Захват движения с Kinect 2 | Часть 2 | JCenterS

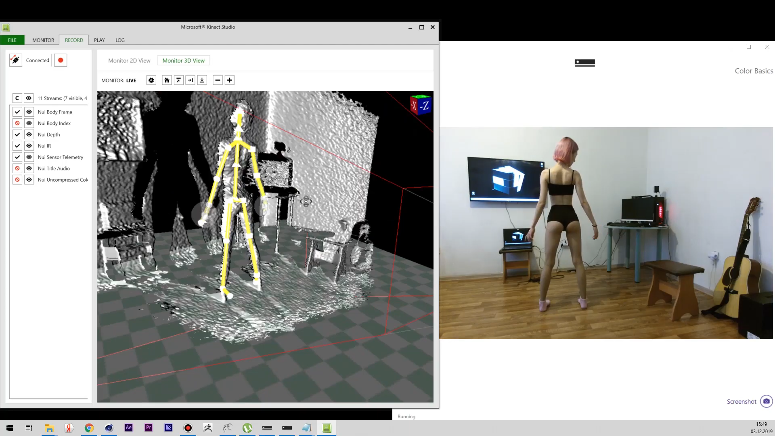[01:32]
Ну и естественно с погрешностями. Программа не знает, что у тебя находится сзади, а поэтому будет сбиваться.
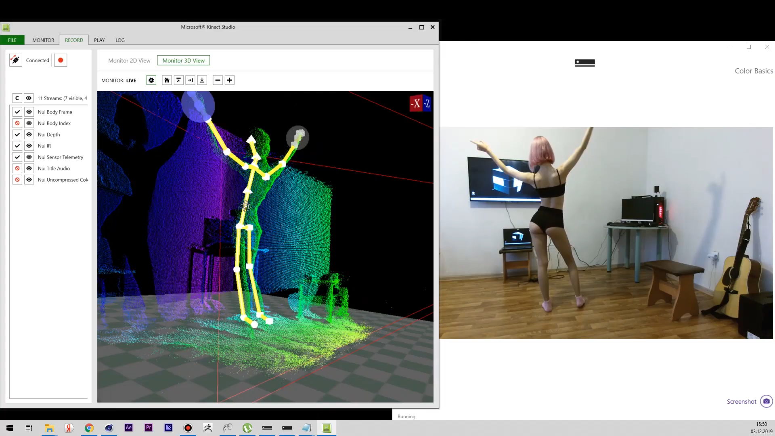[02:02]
Сбоку я включил видео с цветом, чтобы ты понимал суть. Сам Kinect не имеет экспорта, поэтому нам понадобится специальная программка для этого.
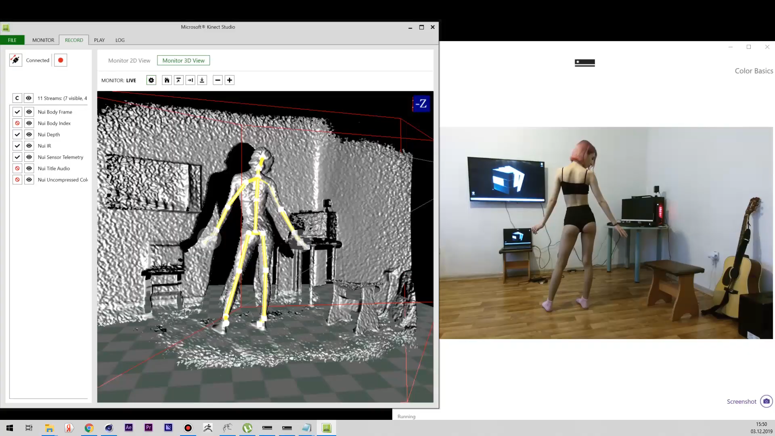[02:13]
Саму прогу я оставлю с ссылкой в телеге. Включим ее.
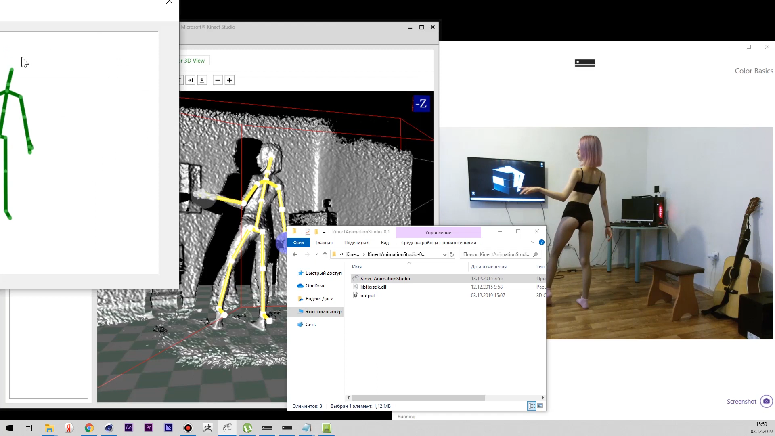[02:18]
Процесс записи происходит там же. Мы заранее определяем экспорт, но обязательно в пути, который ты выберешь, не должно быть русских символов.